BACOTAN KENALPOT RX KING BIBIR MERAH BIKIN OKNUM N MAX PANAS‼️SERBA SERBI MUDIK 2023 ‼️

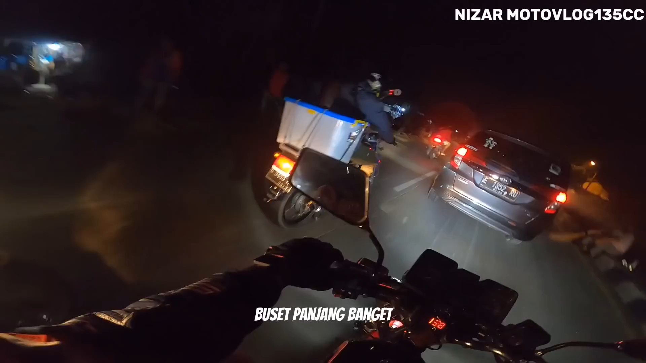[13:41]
Buset, panjang banget. Gokil sini, padat banget, eh. Jaga polisi.
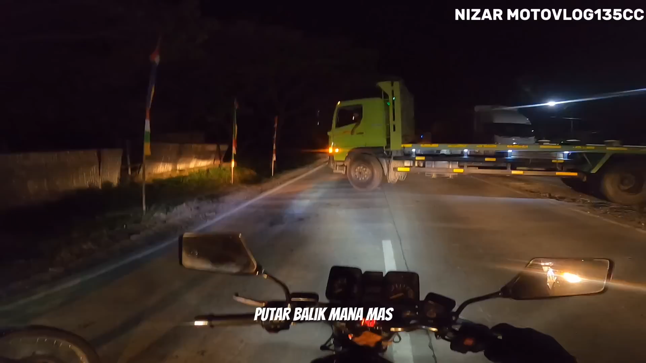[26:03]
Google truk panjang gini, putar balik. Mana mas? Balik ke mana? Oh, yes.